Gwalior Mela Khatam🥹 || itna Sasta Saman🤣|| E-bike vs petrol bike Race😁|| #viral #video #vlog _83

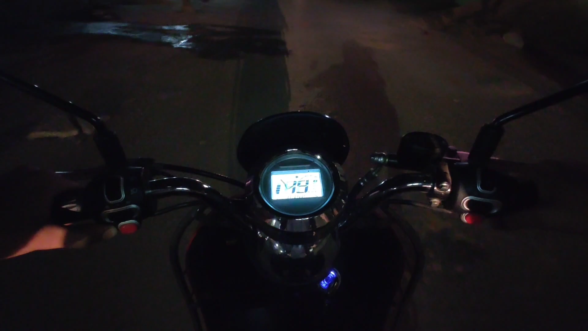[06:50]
12-16 और गाइस 17 हो गई, 17 भाई, 17 से ऊपर नहीं जा रही भाई। यही है क्या इसका स्पोर्ट्स मोड? फक हो गया भाई, बेतब भाई गोटी दे दी ने यार, इसका स्पोर्ट्स मोड तो भाई 17 पे रह गया।
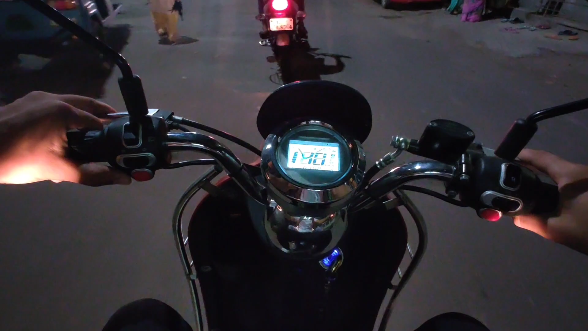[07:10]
इसका मतलब ये भाई इसकी टॉप स्पीड मेरे हिसाब से 20 ही है। भाई रिएक्शन ले, रिएक्शन
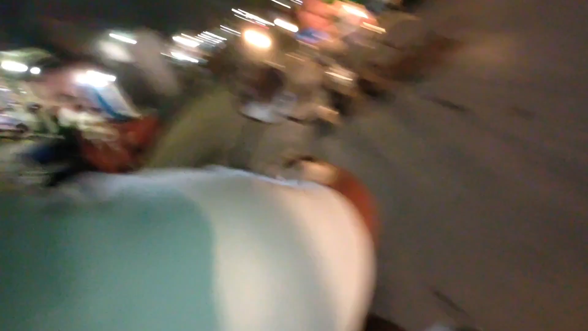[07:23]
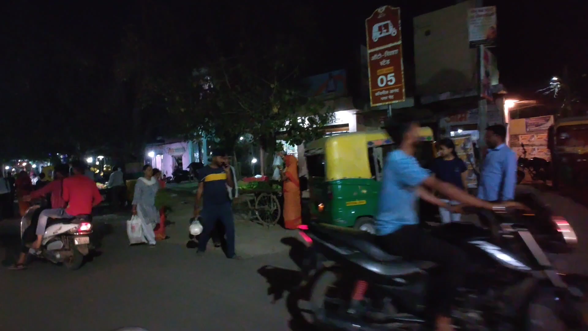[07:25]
भाई, रिएक्शन चेक करते हैं कोई देता है क्या रिएक्शन।
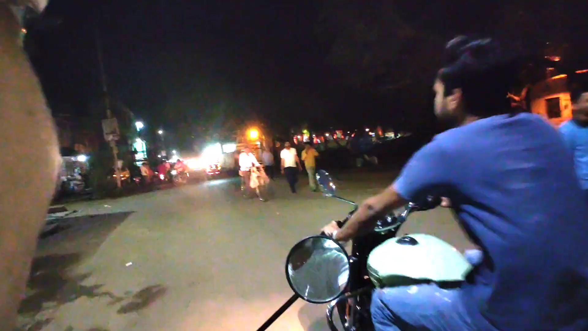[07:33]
भाई ये रॉयल एनफील्ड वाला आगे निकल गया,
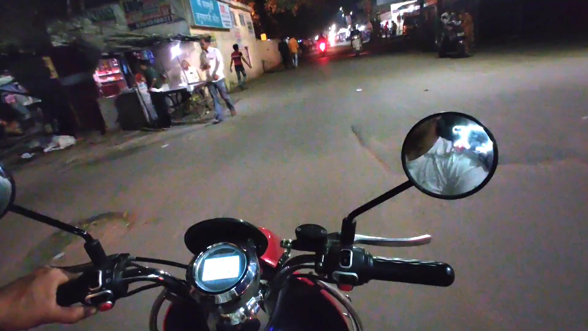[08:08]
ही आएगी तो यही पैटक ही रह गई यार, आगे ही नहीं बढ़ रही है 17 से।